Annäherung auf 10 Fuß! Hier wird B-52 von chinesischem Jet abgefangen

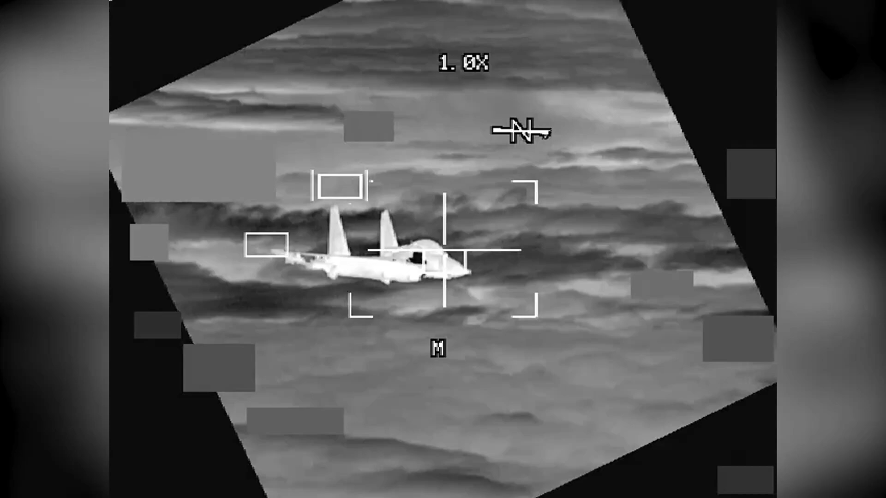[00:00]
Diese Aufnahme, die das US-Indo-Pazifik-Kommando veröffentlicht hat, zeigt ein chinesisches Kampfflugzeug bei einem gefährlichen Manöver.
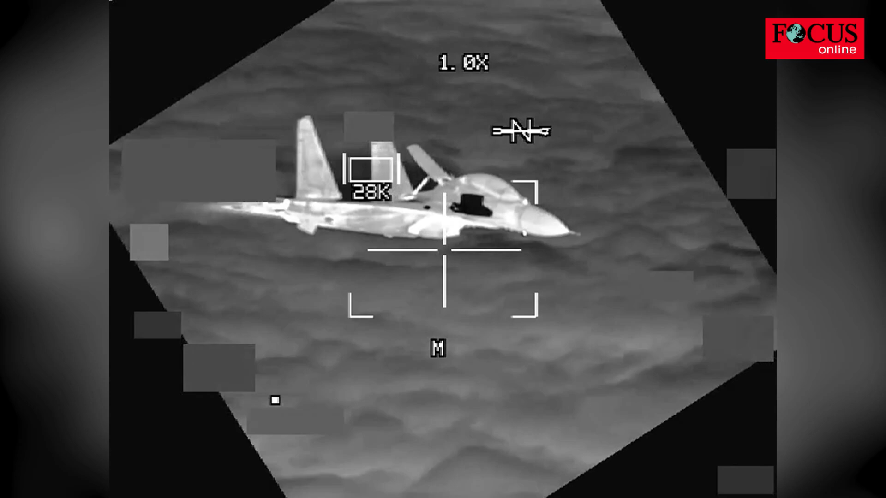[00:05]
Ein chinesischer J-11-Pilot hat sich über dem
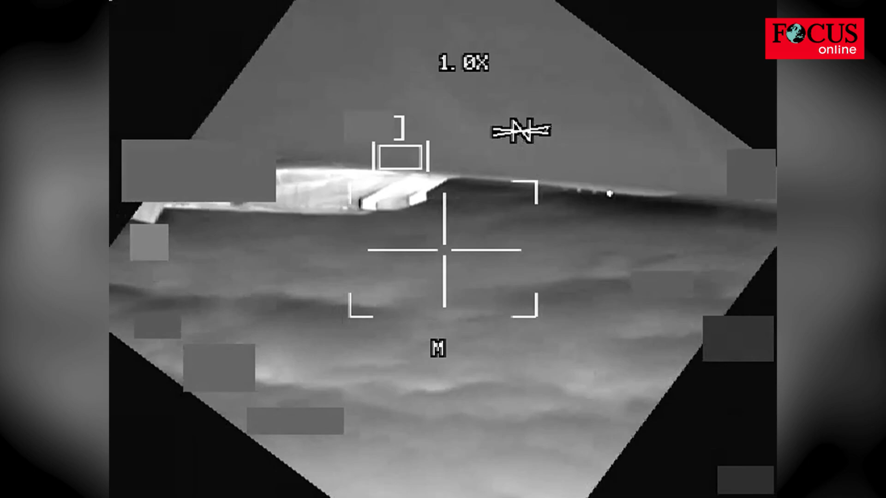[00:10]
südchinesischen Meer nach US-Militärangaben einem B-52-Bomber der USA genähert. Der chinesische Jet sei in Zitat unsicherer und unprofessioneller Weise unter und vor dem US-Flugzeug im Abstand von nur 10 Fuß,
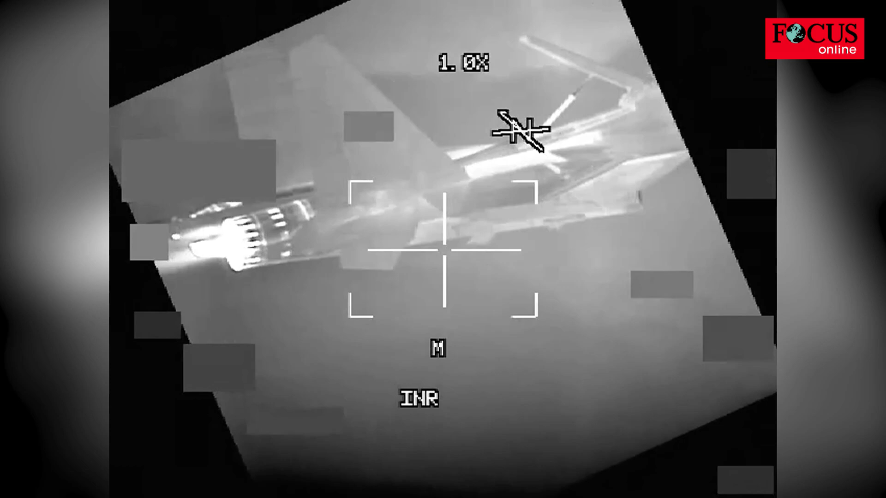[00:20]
was etwa 3 Metern entspricht, geflogen, teilte das US-Militär in der Nacht zu Freitag mit.